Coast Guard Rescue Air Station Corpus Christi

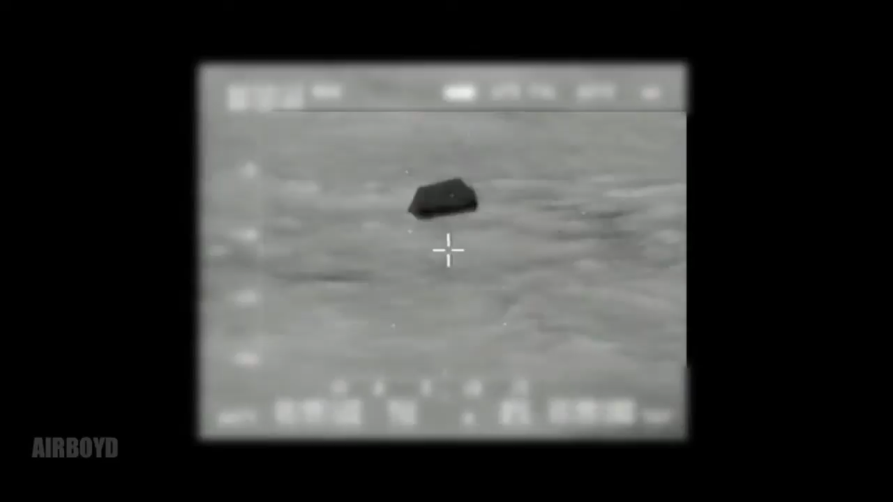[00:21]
see him coming down right negative yeah coming your way so easy to see just top you'll see him yeah i see him now okay